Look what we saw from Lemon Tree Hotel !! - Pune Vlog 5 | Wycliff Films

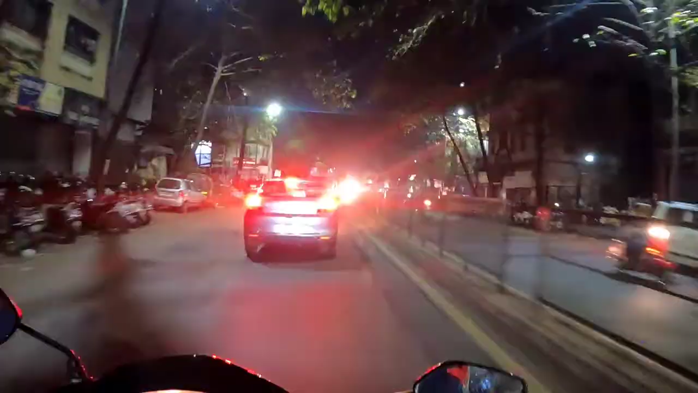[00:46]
even though I had the image stabilization turned on the
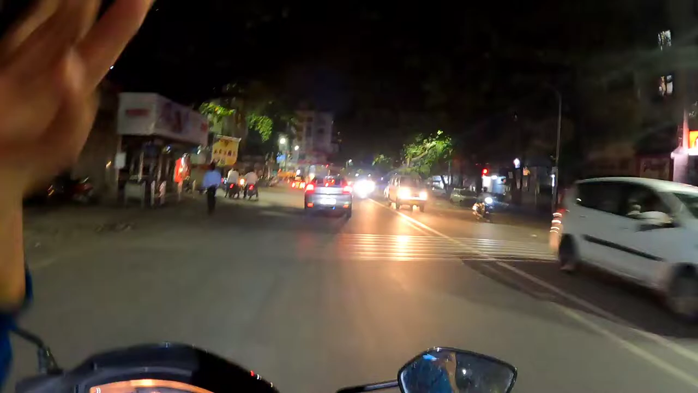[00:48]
roads are really bumpy and bad that's why you're feeling lots of shake in the video you
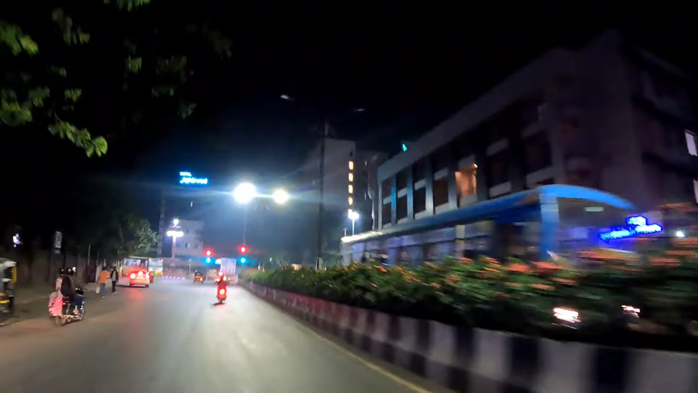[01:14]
finally we reached the hotel you can see the building on the right side of the meeting
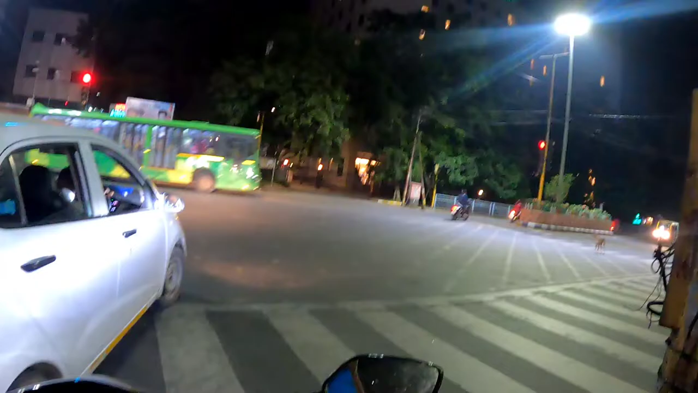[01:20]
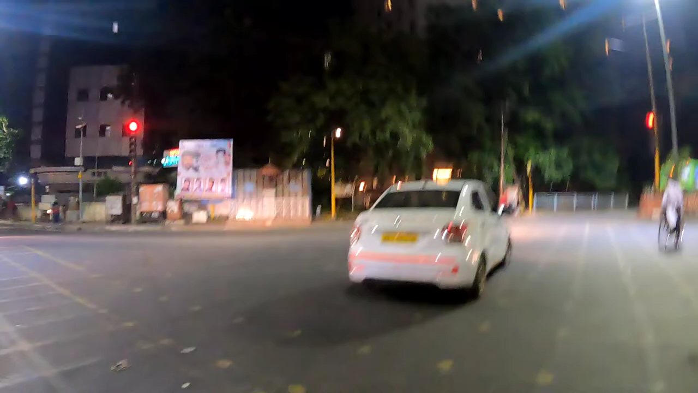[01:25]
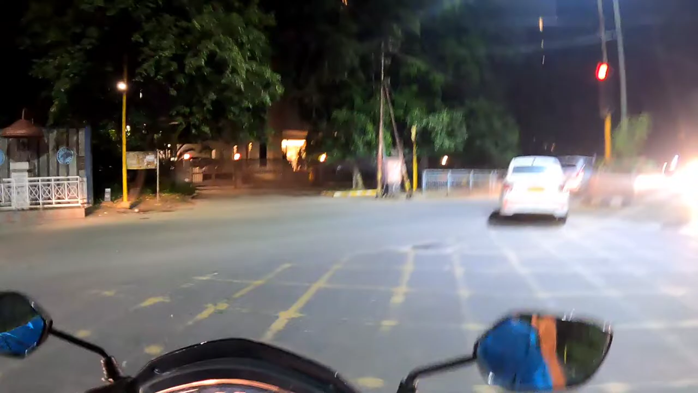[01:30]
by mistake my friend had gone to the exit so we had to you know turn around a little bit and go towards the entrance
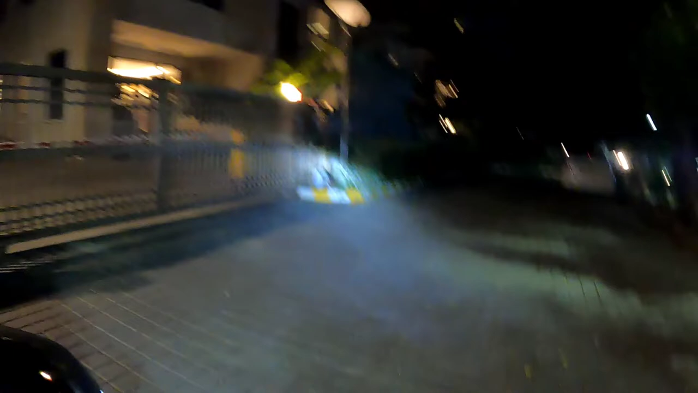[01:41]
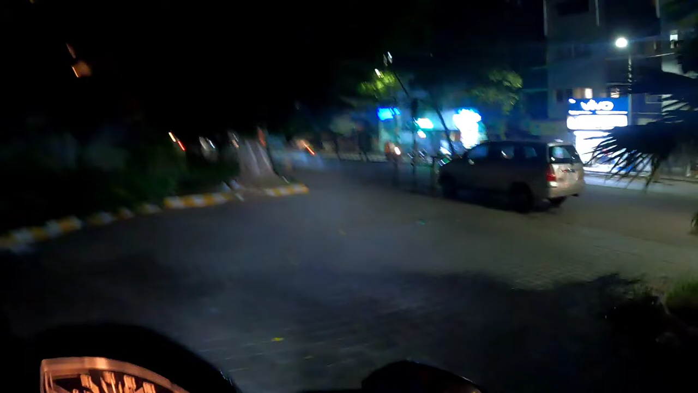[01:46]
so here we are guys the lemon tree hotel in Pune